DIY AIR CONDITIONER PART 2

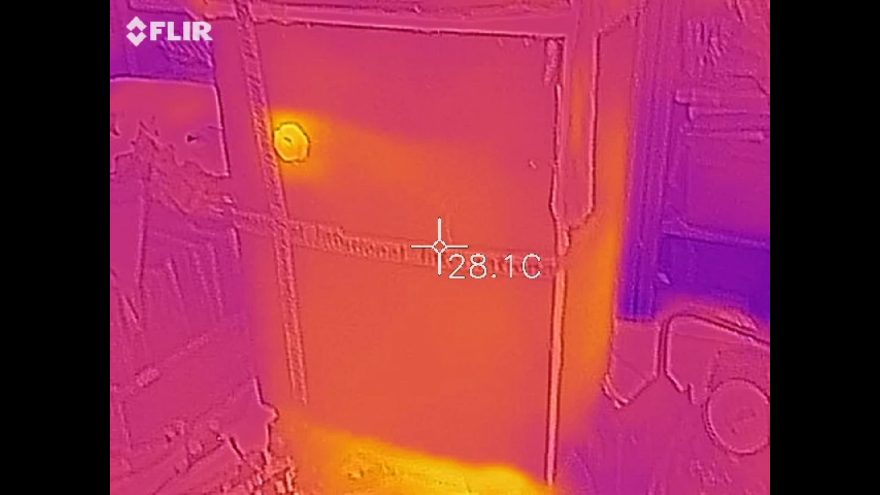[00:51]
On screen: spot 28.1°C
I've still got to seal the bottom up, obviously, so it's heating the table up.
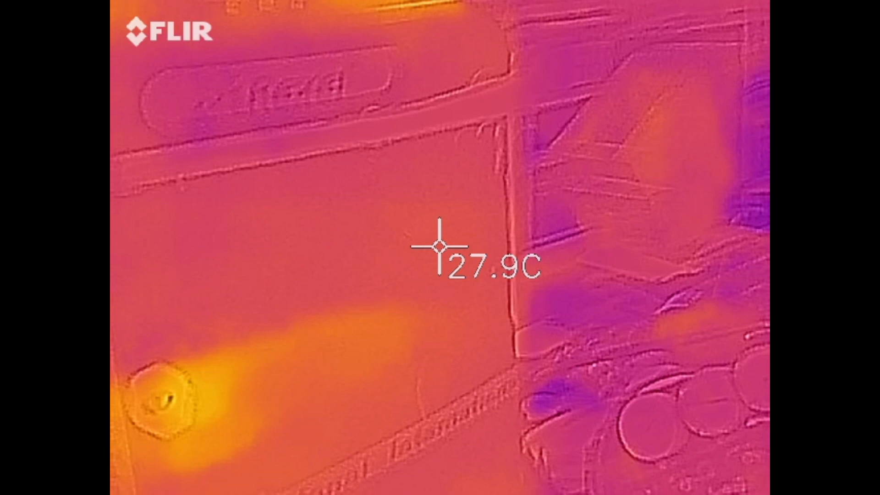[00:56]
On screen: spot 27.9°C
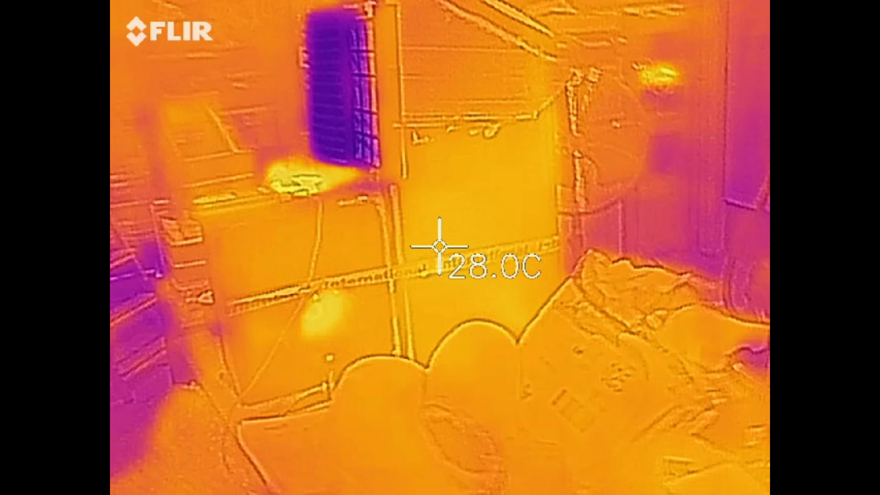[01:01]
On screen: spot 28.0°C
But yeah, look at this. Ooh. That's nice.